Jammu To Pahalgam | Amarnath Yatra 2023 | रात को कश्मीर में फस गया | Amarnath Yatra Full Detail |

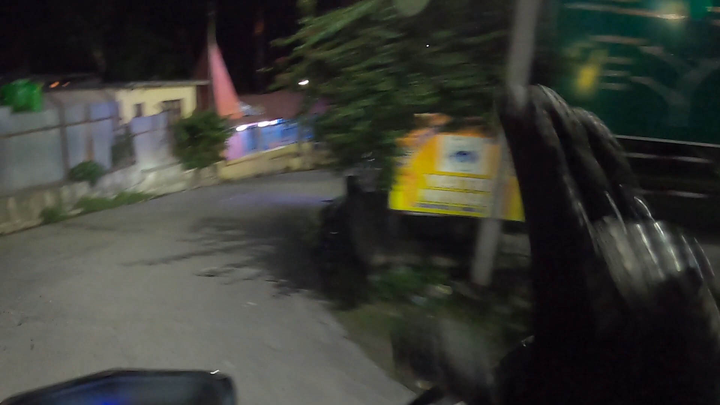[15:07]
रहा देख जेग्र देख्ञा चैनी सिक्योर्टी देरके इन लोगोने आपे यात्री निवास हुदर है समने समने समने समने